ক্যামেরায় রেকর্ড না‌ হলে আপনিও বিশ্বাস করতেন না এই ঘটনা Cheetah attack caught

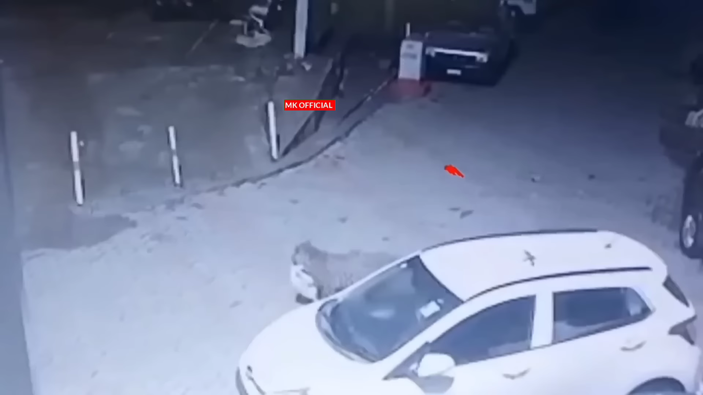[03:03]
માલેખેર ગારી પહારા દીતે થાકા એક કુકુર હટાત એક ભહ્યંકર ચિતાબાગેર શિકાર હવે તાર